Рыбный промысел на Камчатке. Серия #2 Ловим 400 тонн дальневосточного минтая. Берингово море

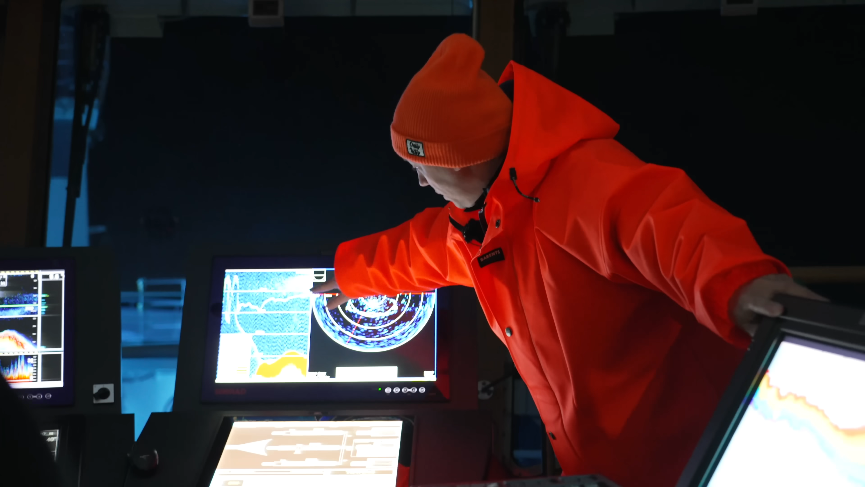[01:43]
боковая часть, да. И вот на следующем мониторе, где 200, где вот эти точки, это рыба.
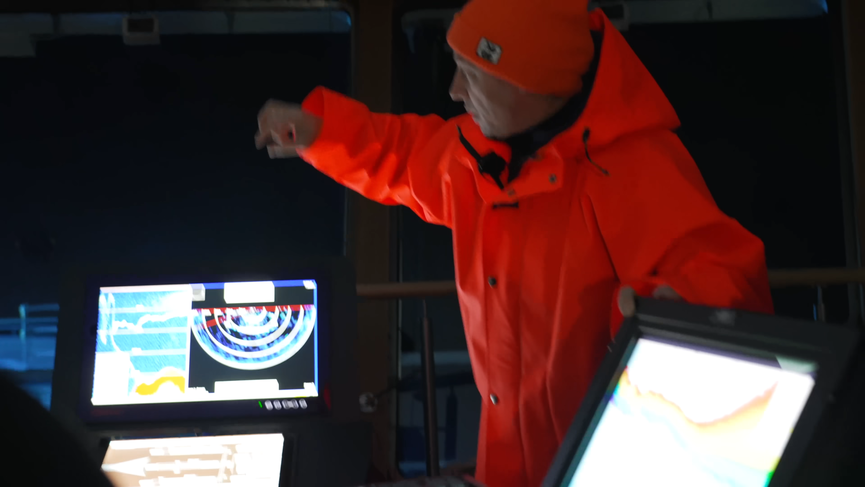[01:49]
И деление 170 метров, 225 метров, это верхняя и нижняя часть трала.
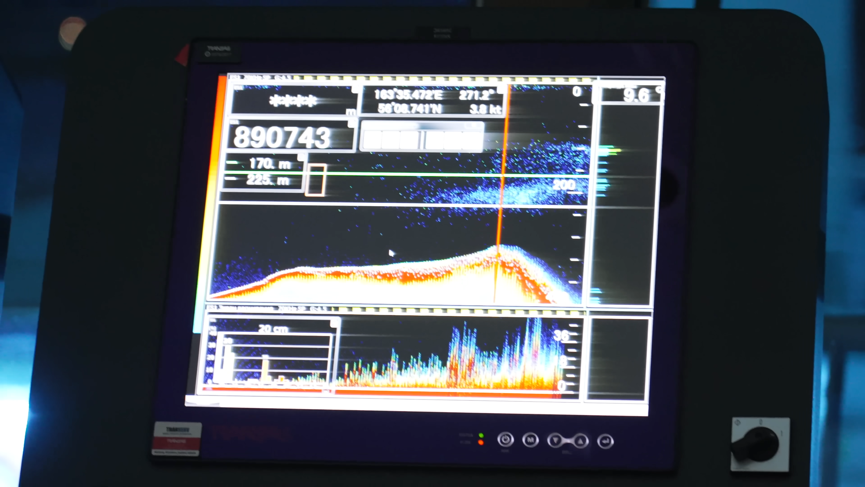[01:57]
И вот этот косяк рыбы, он сейчас идет, идем как бы и собираем все это.